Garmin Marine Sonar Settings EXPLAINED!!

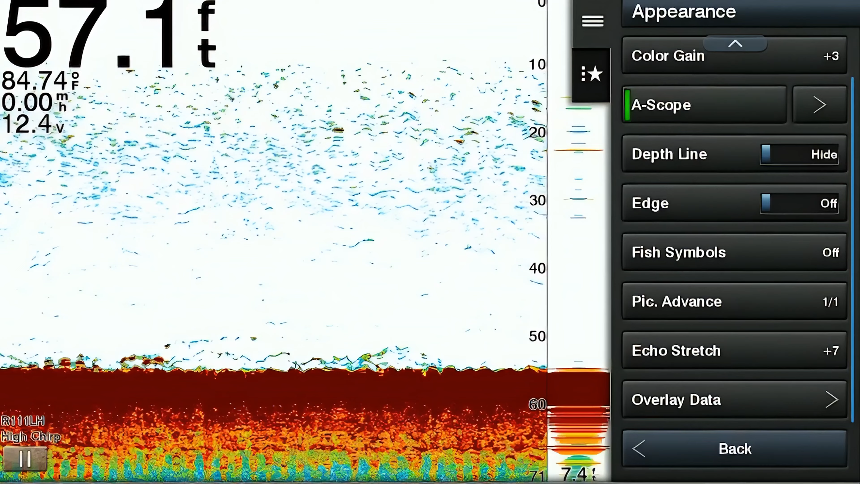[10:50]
On screen: depth 57.1 ft, water 84.74°F
The next appearance feature is called echo stretch. Echo stretch enhances the visibility of the sonar echoes. So when echo stretch is activated, it adjusts the display to stretch or compress the intensity levels of the sonar echoes. Meaning that weaker echoes are going to be amplified and then stronger echoes are going to be compressed to result in a more balanced and detailed sonar image.
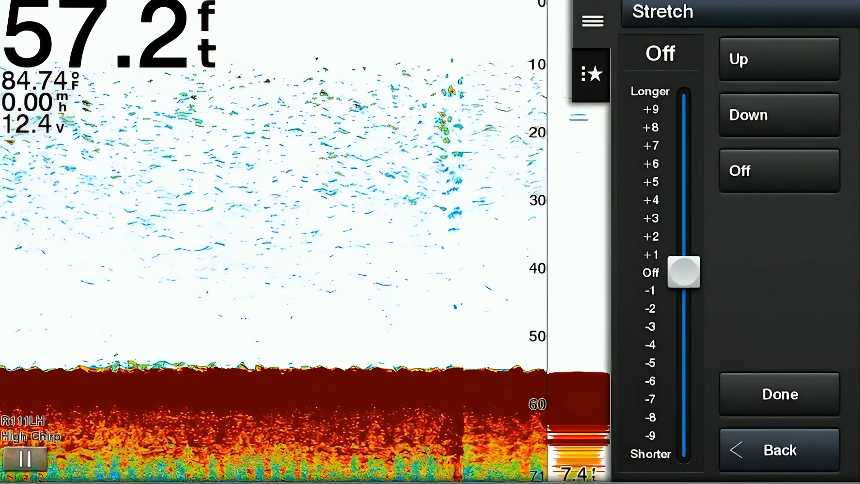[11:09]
On screen: depth 57.2 ft, water 84.74°F
Echo stretch also helps reveal subtle details and targets that may be difficult to see otherwise. And it really makes it easier for anglers to identify fish and underwater structure. Now the last option in the appearance menu is the overlay data.
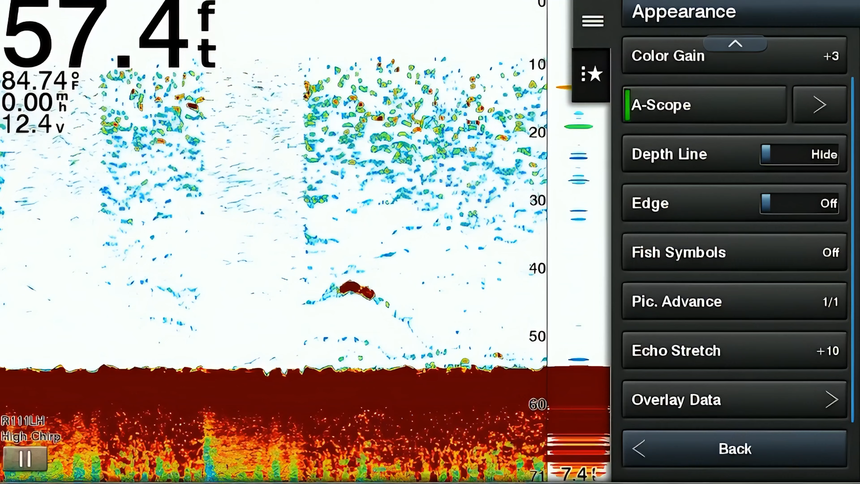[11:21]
On screen: depth 57.4 ft, water 84.74°F
And this is simply the data that you could see on the screen, which is going to be overlaid on that image that you could see. Items that are overlay options on my unit, and they could be different on yours.
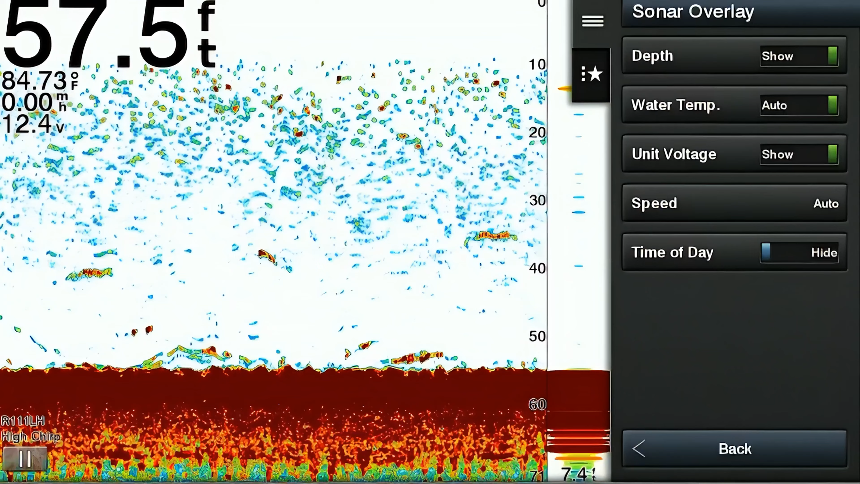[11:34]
On screen: depth 57.5 ft, water 84.73°F
But on mine, I have the depth, water temperature, unit voltage, speed, and the time of day. The next main menu item is the sonar alarms menu. Now these are different types of alarms that you could choose to activate based on their criteria.
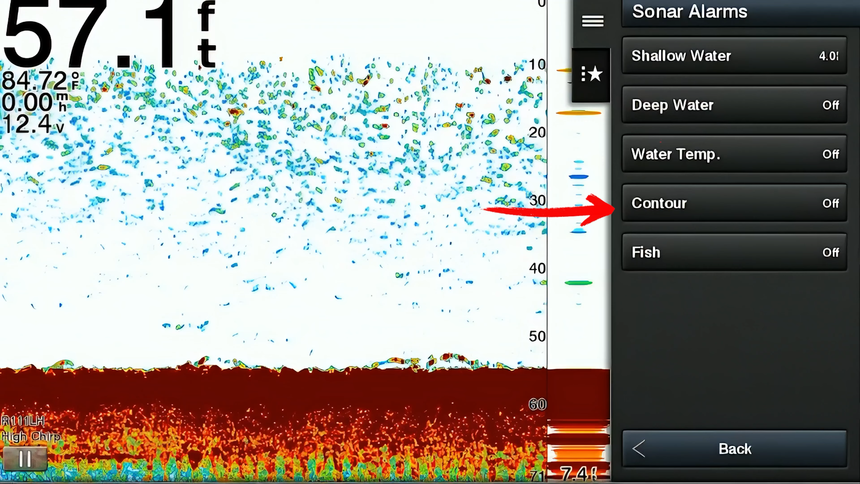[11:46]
On screen: depth 57.1 ft, water 84.72°F
So the first one in the sonar alarms menu is called the shallow water.
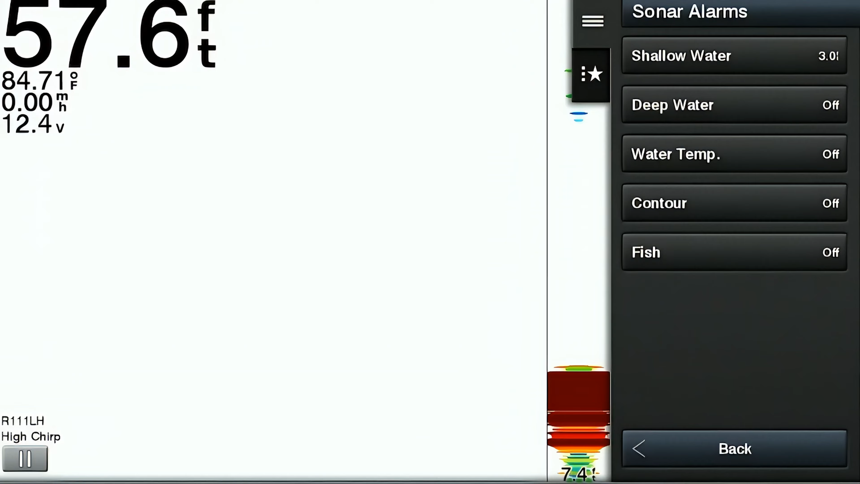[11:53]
On screen: depth 57.6 ft, water 84.71°F
Shallow water alarm, when it's activated, it's going to sound an audible alert or an alarm, if you will,
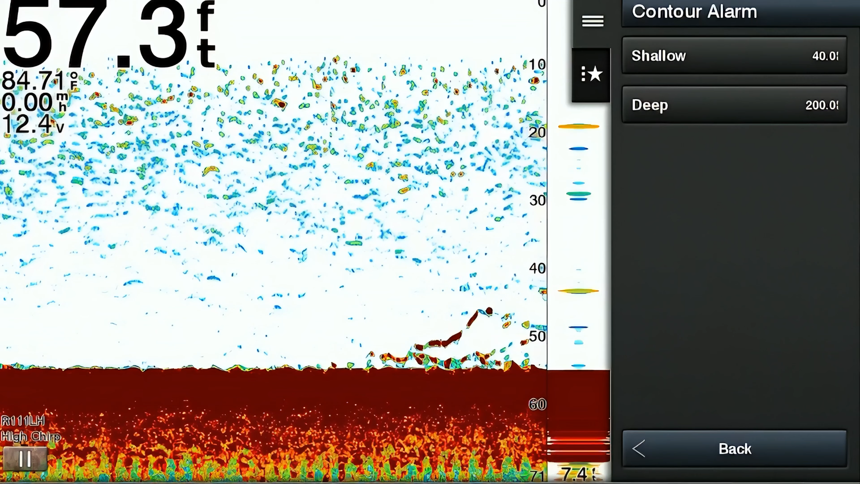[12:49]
On screen: depth 57.3 ft
And if you go below the shallow or above the deep, it's going to sound the alarm. Now this alarm can be really useful in alerting of sudden changes in bottom structure if you're trying to find new fishing locations that may hold fish. And the last alarm that you can activate is called the fish alarm. The fish alarm is a feature that's going to alert you when fish or underwater targets are detected. So the same as the other alarms, when it's activated, the fish alarm is going to sound an audible alert.
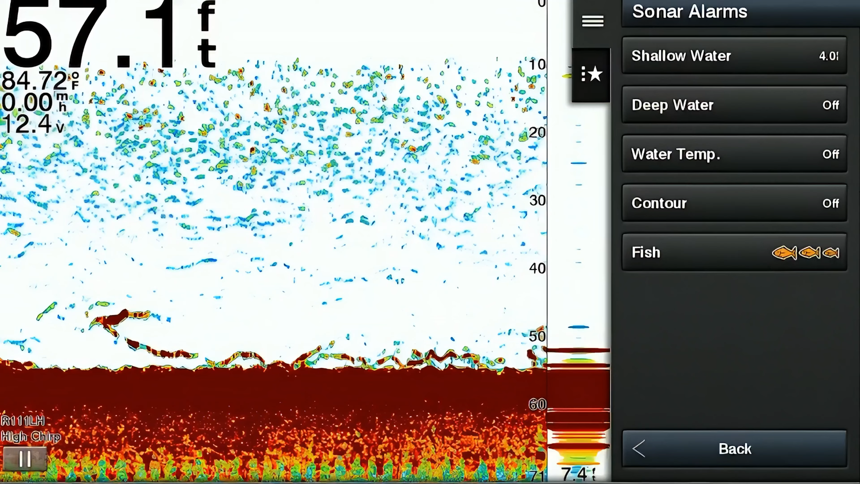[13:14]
On screen: depth 57.1 ft, water 84.72°F
The next main menu item is called sonar recording.
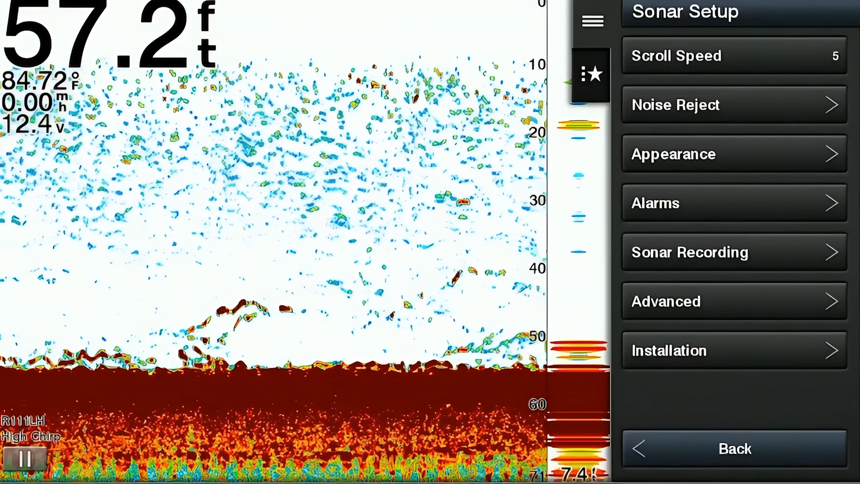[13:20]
On screen: depth 57.2 ft, water 84.72°F
And this is going to allow the users to record the sonar data while they're on the water. You can also record your sonar data to review it at a later time using your ActiveCaptain application. Then you can screen record the images from your phone and it saves the recordings to your phone's photos.
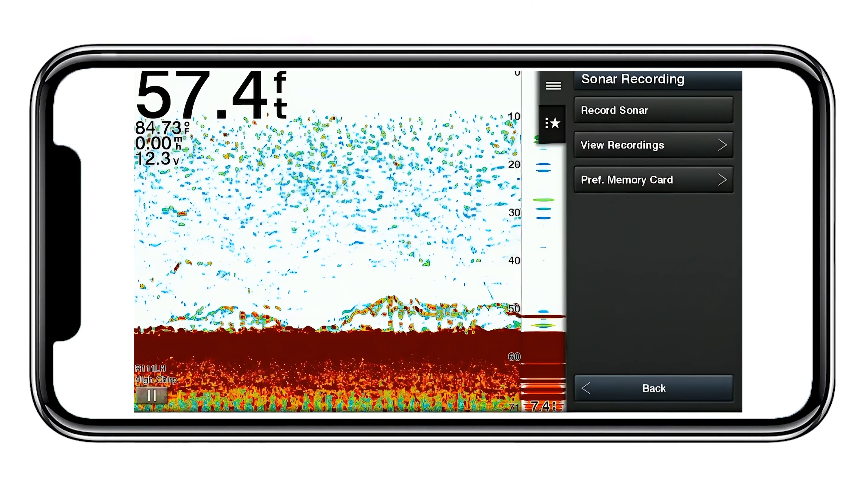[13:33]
On screen: depth 57.4 ft, water 84.73°F
The next menu option is the advanced settings section.
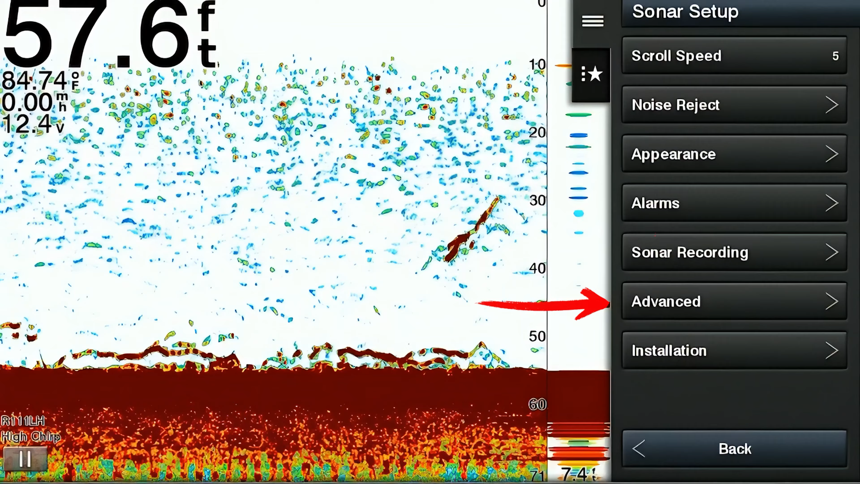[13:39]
On screen: depth 57.6 ft, water 84.74°F
The first item in this menu is called the shift feature. The shift feature is one of my favorite features.
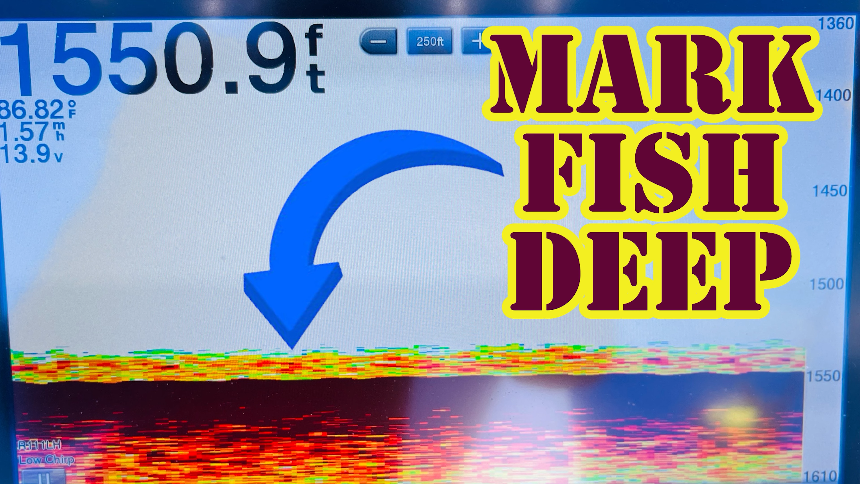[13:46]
On screen: depth 1550.9 ft, water 86.82°F
It's so much that we have a separate video on this feature. And we show you how we use it to mark squid and bait in very deep water when we're sword fishing.
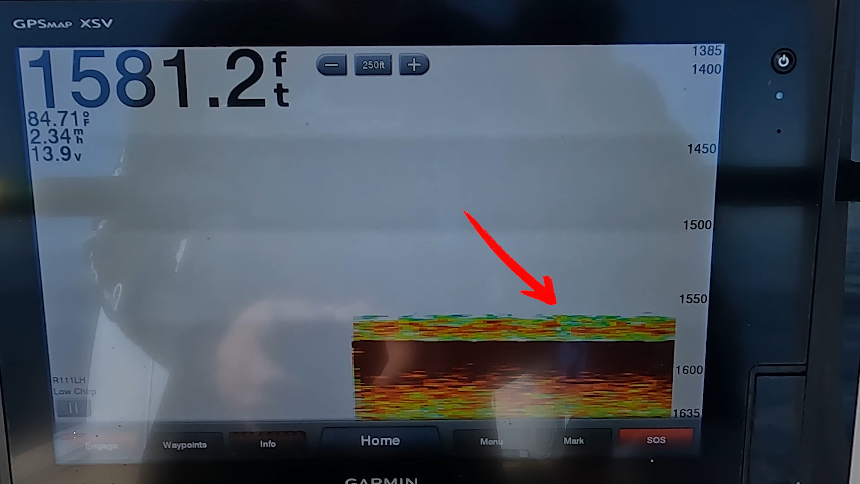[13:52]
On screen: depth 1581.2 ft, water 84.71°F
So if you really, if you fish in deep water, you're really going to want to check this video out.
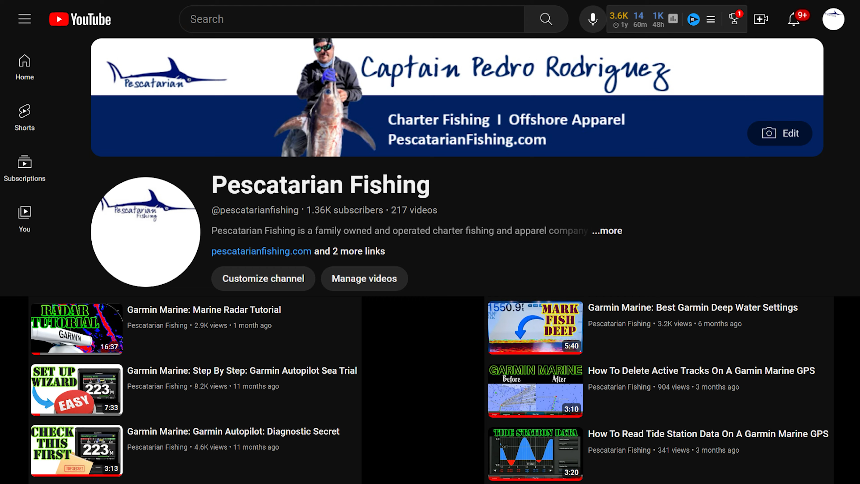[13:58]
This video is part of our Garmin Marine Electronics playlist. And the shift feature, when enabled, is going to allow you to shift the entire sonar image up or down.
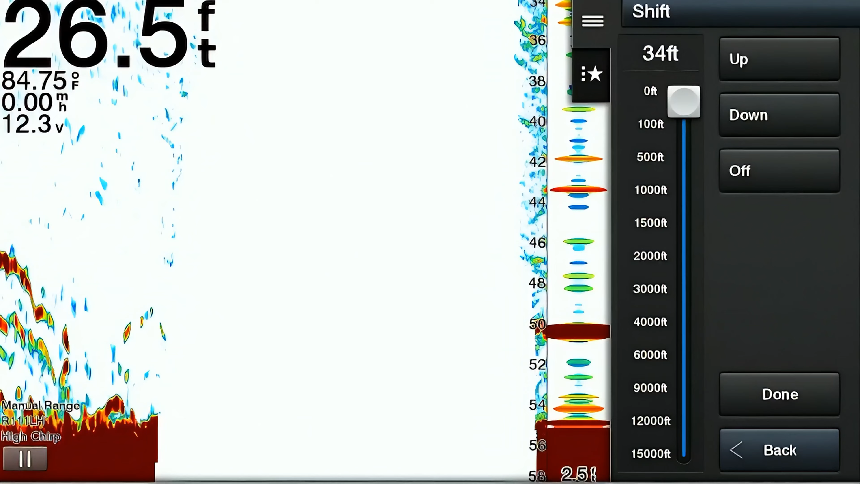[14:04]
On screen: depth 26.5 ft, water 84.75°F
Meaning that you could select a depth range that you want to view and
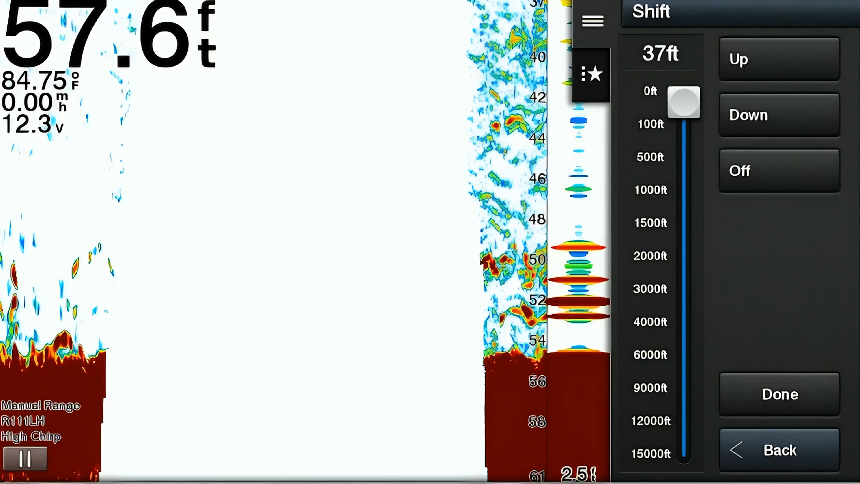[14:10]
On screen: depth 57.6 ft, water 84.75°F
then slide the view up or down so that you only look at that selected range. So for example, when we're sword fishing, I like to set the range usually anywhere between two to four hundred feet. And then I slide the view all the way to the bottom.
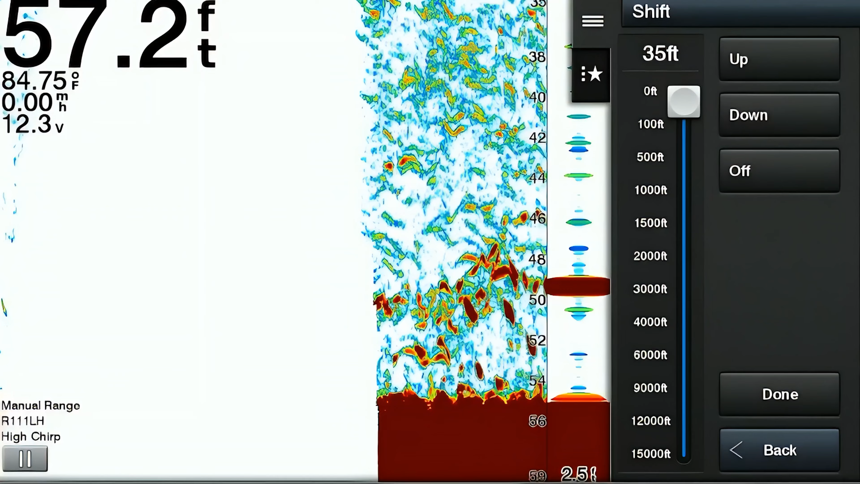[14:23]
On screen: depth 57.2 ft, water 84.75°F
And this is going to allow me to only view two to four hundred feet from the bottom and only that.